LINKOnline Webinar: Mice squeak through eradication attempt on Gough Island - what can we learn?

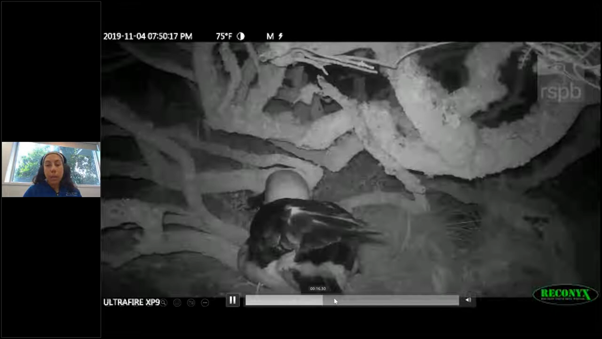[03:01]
This video was kindly provided by RSPB and as you can see there are at least two mice on the back of this female Tristan Albatross. She's not happy, she's really stressed but she doesn't really know what to do.
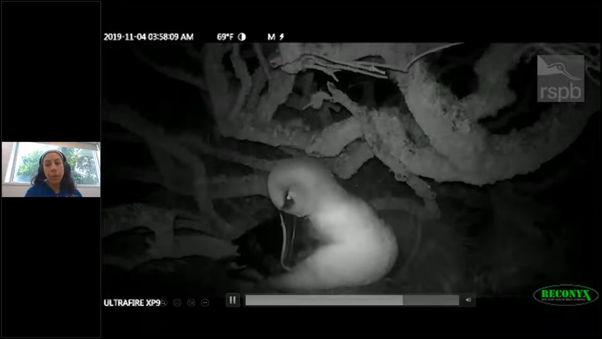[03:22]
They didn't evolve with predators so it's really hard for them to react properly and sadly a lot of them died, both the adults and the chicks.
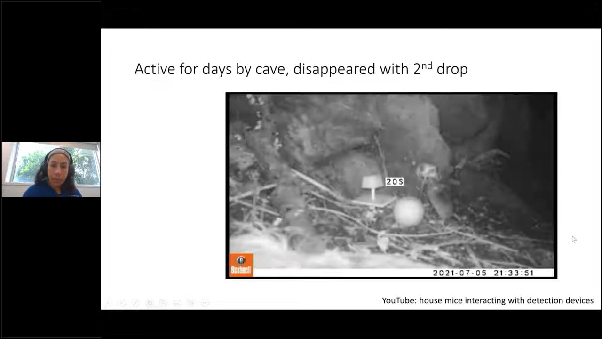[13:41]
So here you can see these cameras have been working for weeks and detecting no mice shortly after the first drop.